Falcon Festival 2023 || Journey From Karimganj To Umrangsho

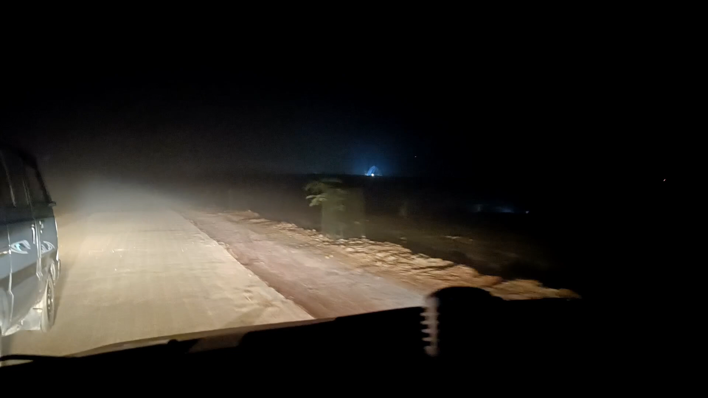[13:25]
এটা হচ্ছে কি স্টেজ, আমরা তখন যাইলাম ওখানে ভিতরে গোলফিল্ডের আশপাশ আছি, প্রচণ্ড কুয়াশা, এখানে মাঠের ভিতরে আই গেছি, তো এই যে দেখুন স্টেজ,